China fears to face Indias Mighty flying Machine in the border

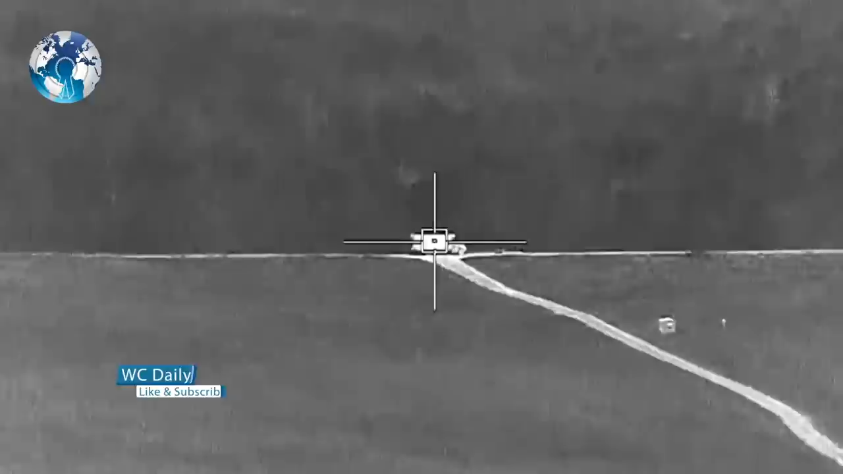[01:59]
Capable of carrying all-weather combat operations, it does not have any restriction on night flying since it's equipped with an infrared night vision system for navigation.